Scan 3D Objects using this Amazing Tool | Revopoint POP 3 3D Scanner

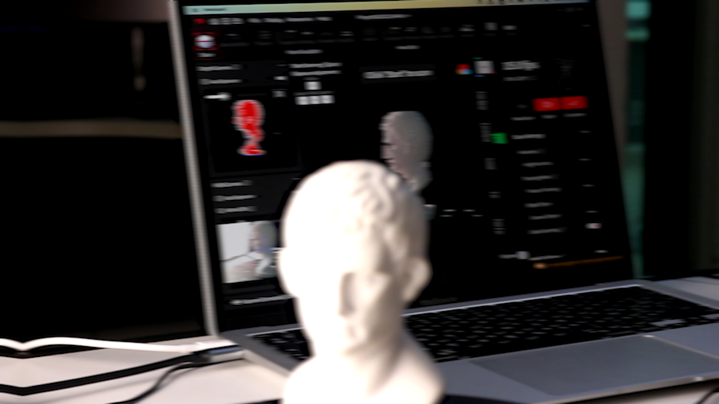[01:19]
I didn't have any issues whatsoever with the driver or the software. The software Revu Scan in particular was one of the highlights of the experience for me,
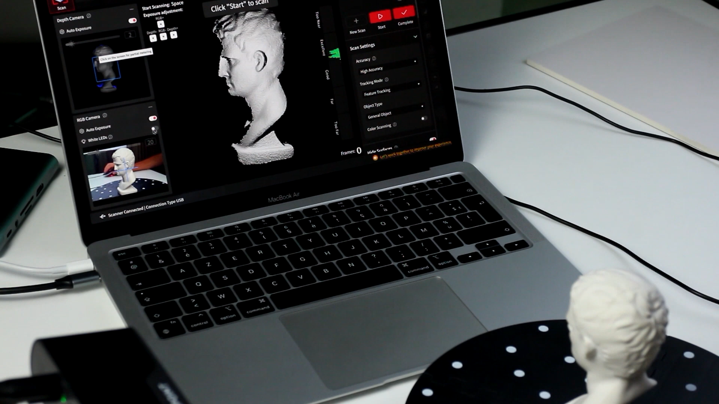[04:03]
And it is equipped with Bluetooth 4.1 and Wi-Fi 6. So, the POP3 allows you to easily and basically in real-time capture 3D scans for 3D printing,
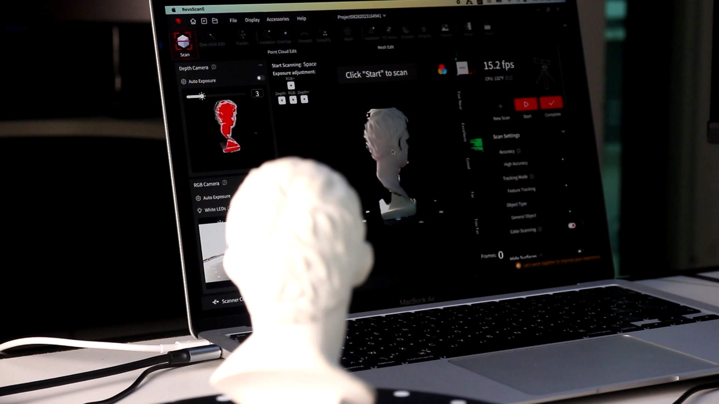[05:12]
You're gonna be prompted to calibrate the device and all that good stuff, and basically rotate the device a couple of times.
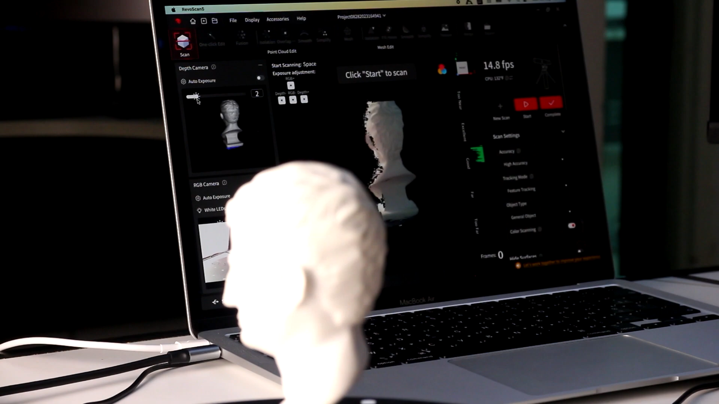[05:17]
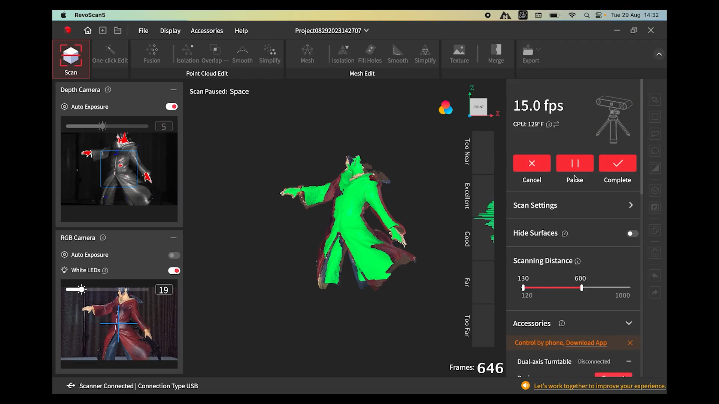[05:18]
The software interface is much more readable now, so go ahead and click start a new project.
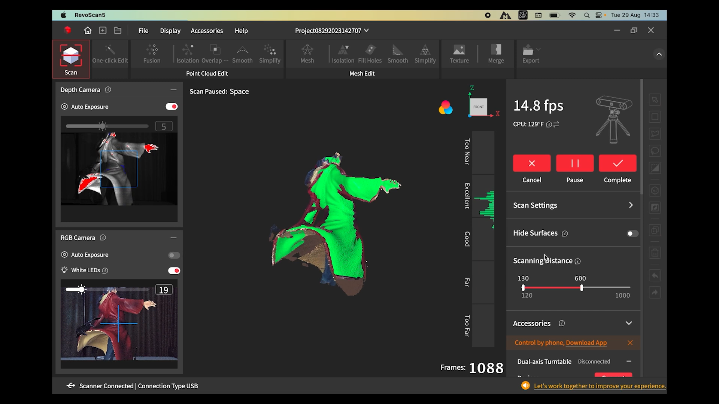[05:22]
Now you will find yourself in preview mode. You can see your infrared camera at the left and at the bottom left, your RGB camera.
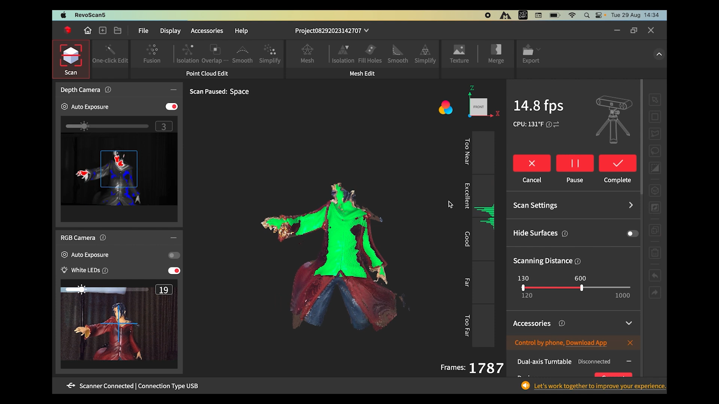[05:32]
Try to line up everything in the frame and most of the time, the auto exposure will be perfect. If not, you can flip the auto switch and adjust things manually.
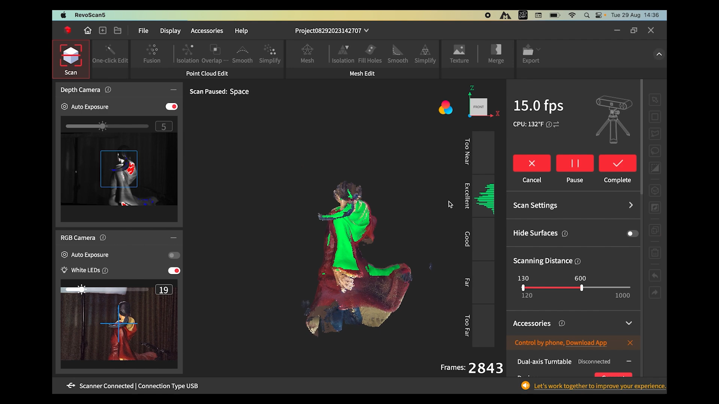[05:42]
At the right side you have a meter or a scale bar where you
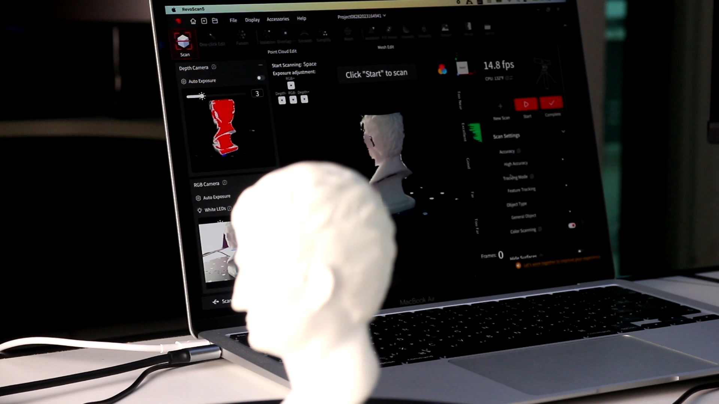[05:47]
can tell if you are too far or too close to the subject.
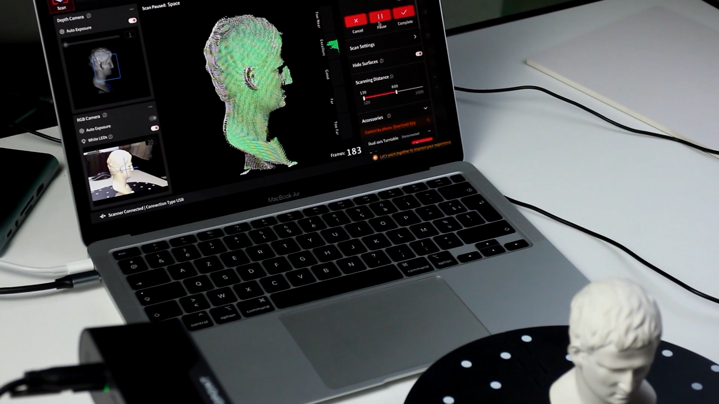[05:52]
So keep it in the excellent to good range and you should be good to go.
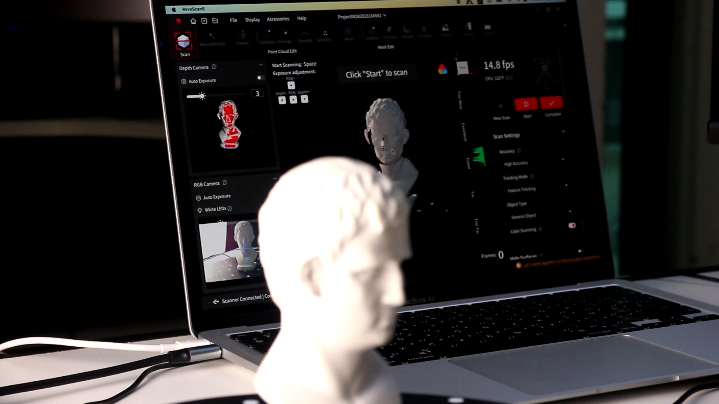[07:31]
Actually the bust included in the box is a perfect example to scan, and to test the scanner, with its non-reflective and white surface, and has a lot of varying feature sizes.
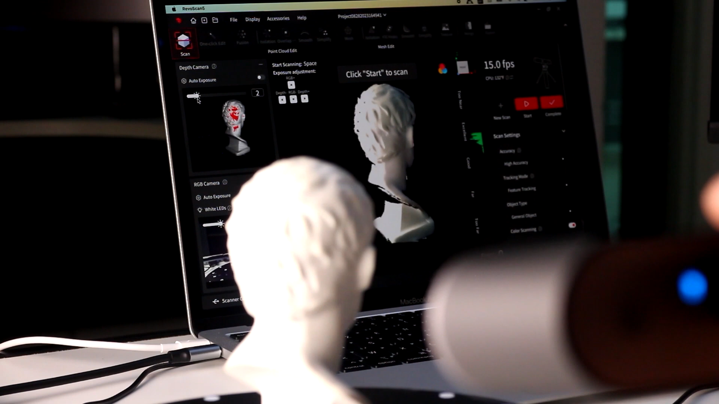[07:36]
With that being said, let's scan some black reflective surfaces.